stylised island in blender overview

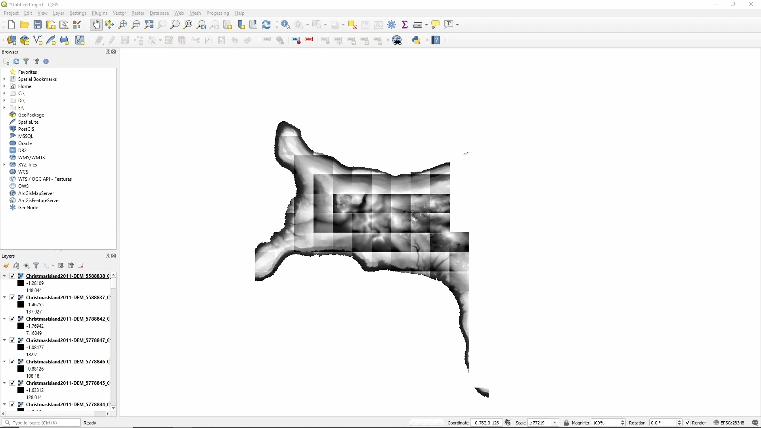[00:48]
To do this, I used a program called QGIS to merge the
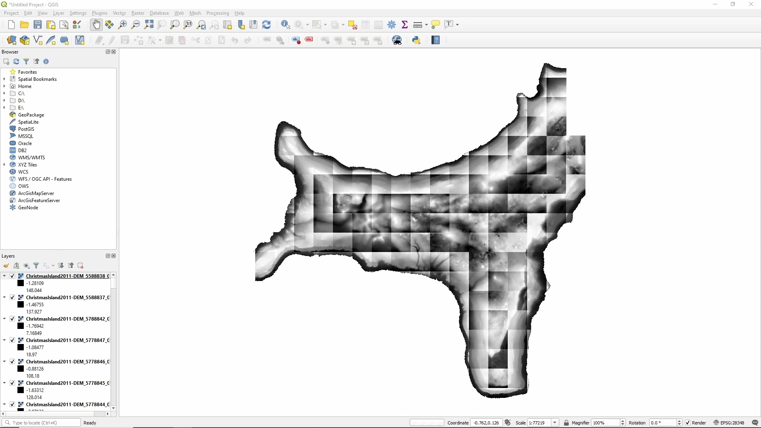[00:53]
different DEM maps together and then to convert them into a PNG. After the conversion was complete, I imported the height maps into Blender. So now that my island was imported into Blender, I could take a closer look at it.
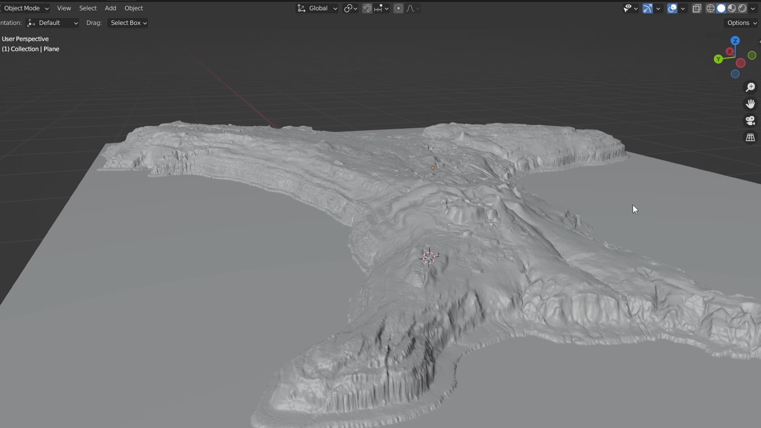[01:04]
And unfortunately, I didn't really like the way it looked.
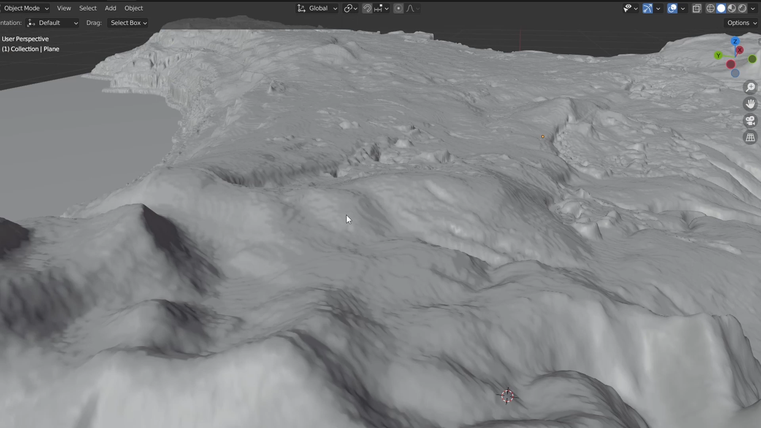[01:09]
The island was way too flat and I wanted more of a ring of fire aesthetic to it, with larger peaks.
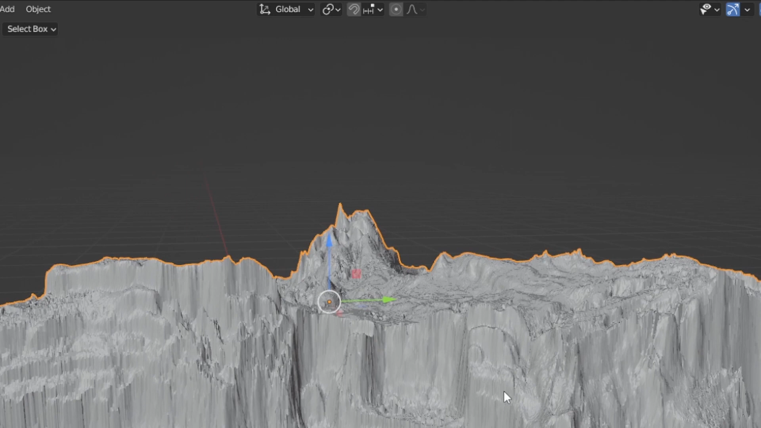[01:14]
So to fix this, I tried adjusting the scale in the height map modifier, but eventually I realized there was a more simpler, more subtle way to solve this problem, which was to drop a mountain onto it.